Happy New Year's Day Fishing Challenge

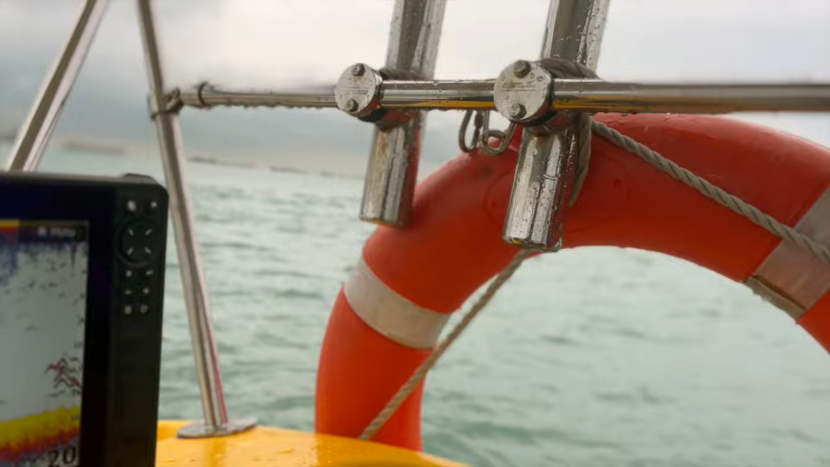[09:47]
And always check the sounder to make sure there are fishes below.